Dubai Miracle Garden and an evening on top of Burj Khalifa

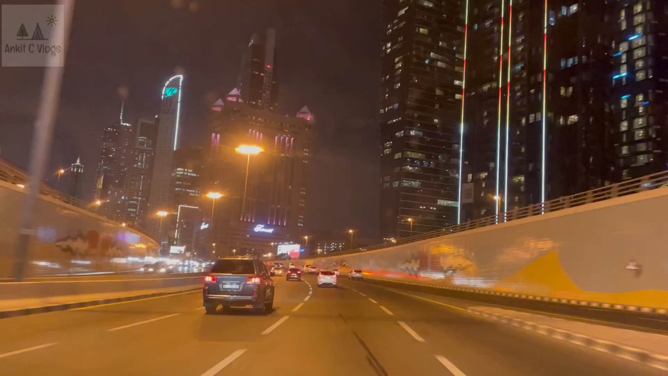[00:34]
जी हाँ ये वही शेक जायद रोड है जिसको हम अपने पिछले दो व्लॉग में दिखा चुके हैं यह निहाइती खुबसूरत रोड है जिसमें आसपास जितने भी बिल्डिंग स्ट्रक्चर बने हुए हैं वो
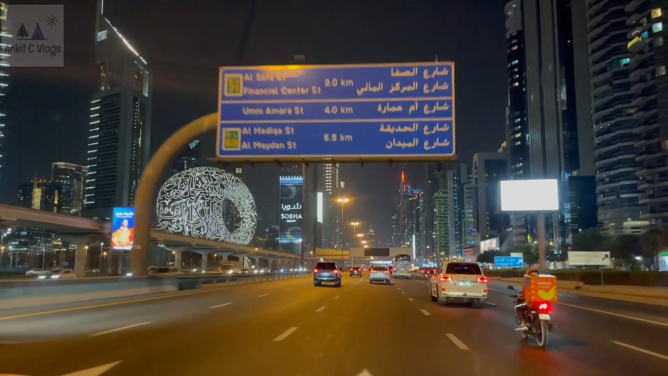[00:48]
जितना भी देखे आप मन नहीं भरेगा क्योंकि बहुत ही नायाब बन रखें अभी हम जा रहे हैं दुबई मॉल जो बिसिकली बुर्ज खलीफा है वो दुबई मॉल में सिच्वेटिड है